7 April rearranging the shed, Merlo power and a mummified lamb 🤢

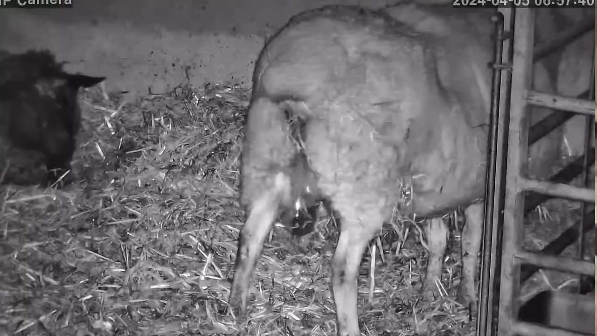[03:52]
You can zoom in on an ear tag if you so wanted to. Honestly, I really rate it. It's going to be absolutely amazing. So I'm going to get a couple of them, not just one. But for lambing, it's made life really bloody easy. We did use a camera anyway, so it wasn't a revelation to me. But the quality of it, it is pretty good.